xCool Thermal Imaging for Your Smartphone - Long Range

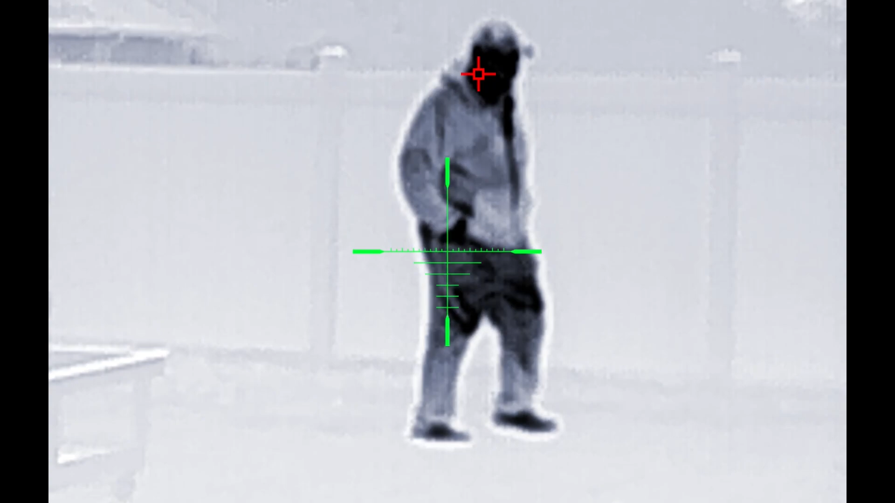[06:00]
the heat here in just a second but
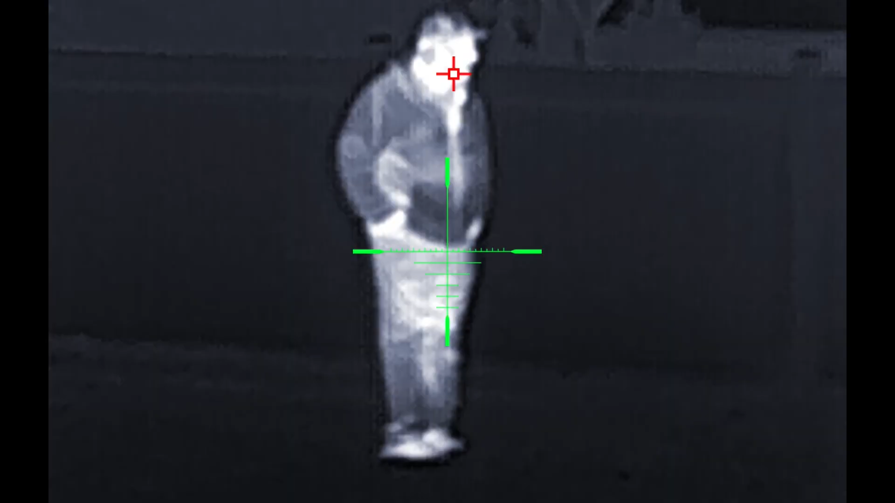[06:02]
um I just wanted to show you guys what this is all capable of doing.
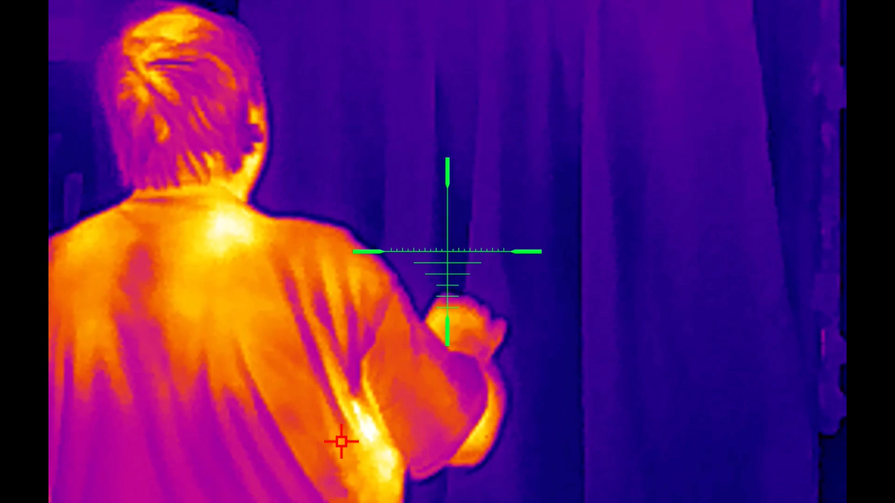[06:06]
Right here's a sped up version of him placing his hands on a glass window and then I slow it
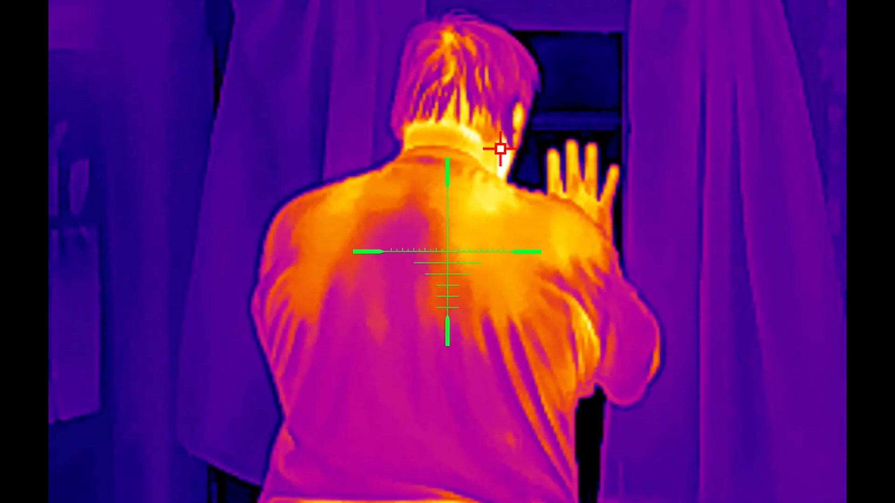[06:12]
down to normal speed right here and you'll see his handprints left behind. Look how amazing this thing works here. Right after this I'm going to show you a clip of his tool shed where I'm talking
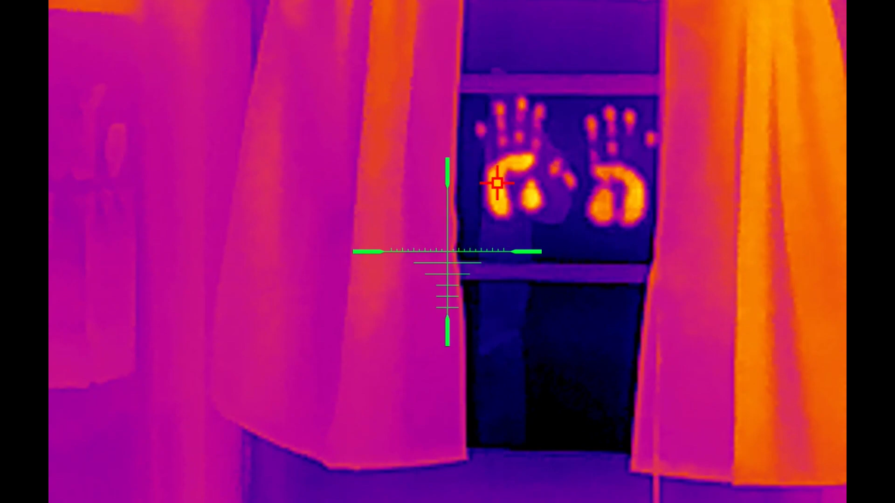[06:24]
um so I hope you enjoyed this so far and then we'll close out this video right after this next clip here.
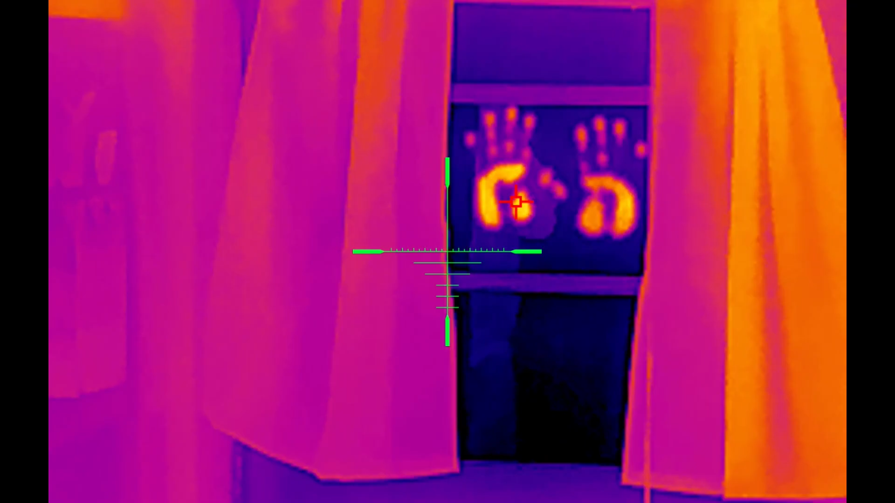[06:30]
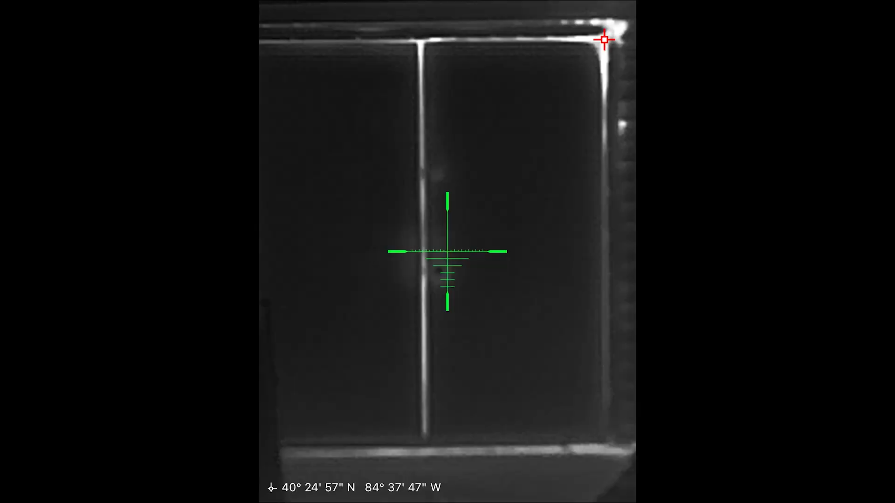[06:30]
All right you guys so as you can see this is uh my dad's tool shed here you can see all the
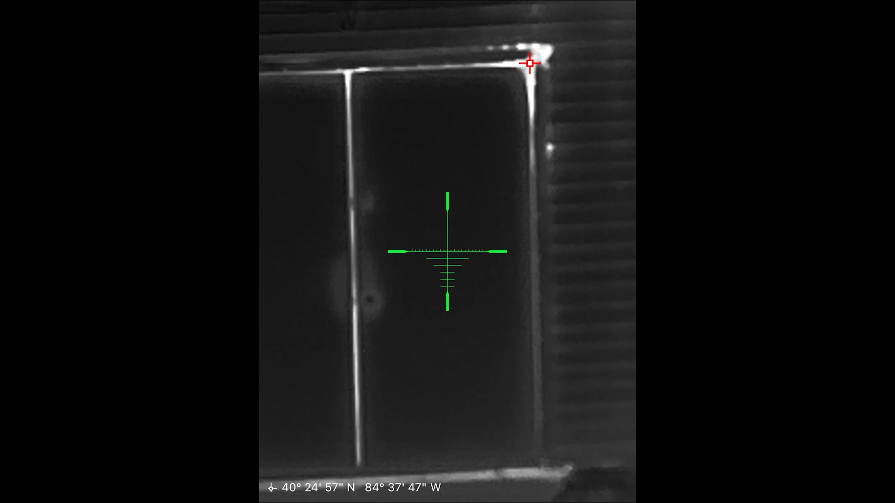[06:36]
thermal heat around the edges of the door with like heat loss. Let me switch to like the heat sensor here.
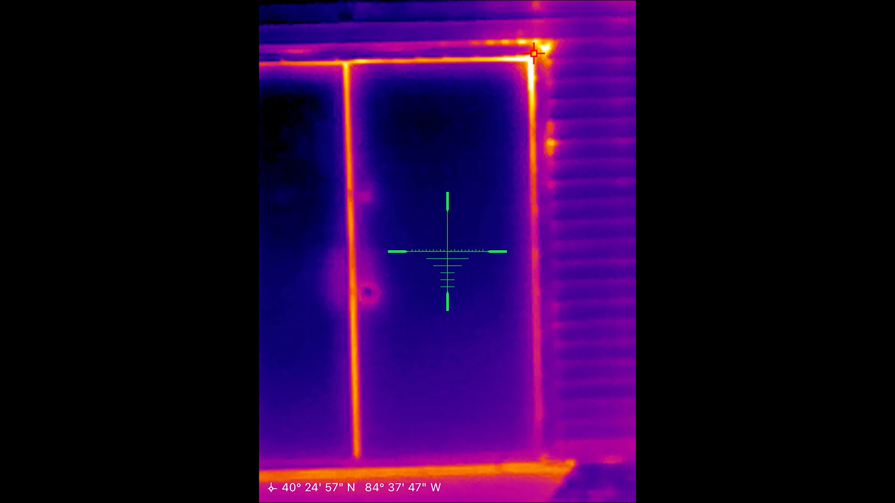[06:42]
It's kind of cool and then if you look down here you can see some of the past footsteps.
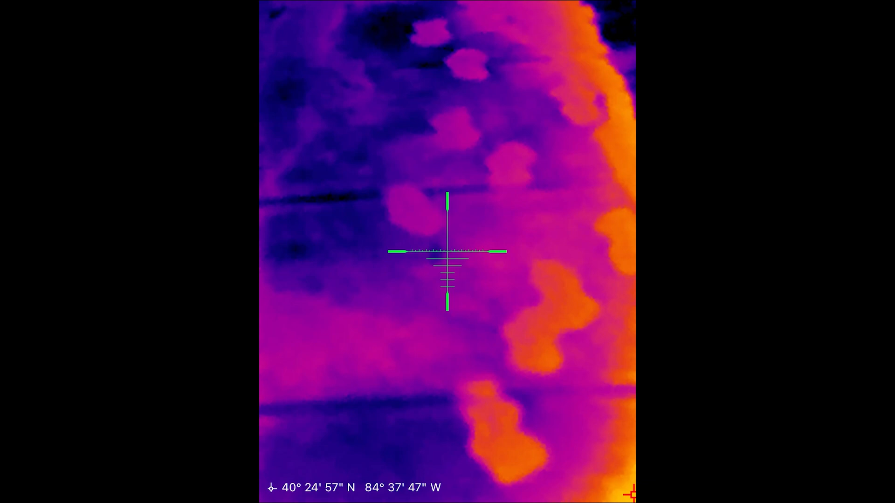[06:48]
It looks pretty neat in different various lightings here. Well there you guys have it that is the infrared camera from xcool here the long range version here.